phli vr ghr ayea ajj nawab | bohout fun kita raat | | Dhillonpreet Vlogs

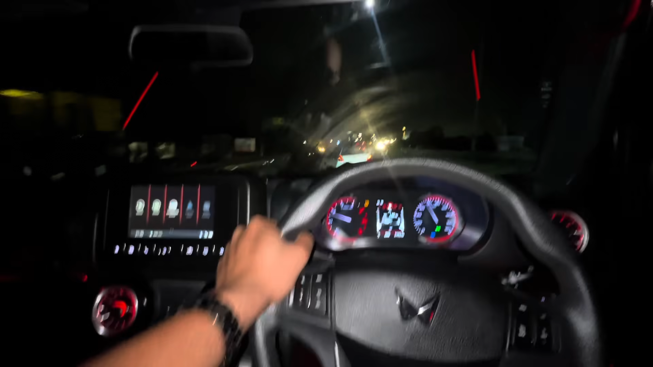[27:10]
ਅਤੇ ਮੇਰ ਬਲਾਪ ਤਰਨ ਤਾਰਨ ਹੀ ਆਉਣਗੇ ਸੋ ਉਹ ਜਾਣ ਦੀ ਫੋਰਚੂਨਰ ਇੱਕ ਗੱਡੀ ਸਾਡੇ ਪਿੱਛੇ ਆਉਣ ਦੀ ਆ ਅਤੇ ਸਪੀਡ ਸਾਡੀ 100 ਦੀ ਆ 100 ਦੀ ਸਪੀਡ ਦਾ ਕਾਰਨ ਕਿਉਂਕਿ ਨਾਲ ਸਾਡੇ ਨਵਾਬ ਸਾਹਿਬ ਉਹਨਾਂ ਕਰਕੇ ਧੀਮੀ ਚਾਲ ਚੱਲਾਂਗੇ ਤਾਂ ਕਰਕੇ ਜਿੱਥੇ 2.5 ਘੰਟੇ ਦਾ ਰਾਹ ਸੀ ਉੱਥੇ ਸਾਨੂੰ 3-3.5 ਘੰਟੇ ਲੱਗਣਗੇ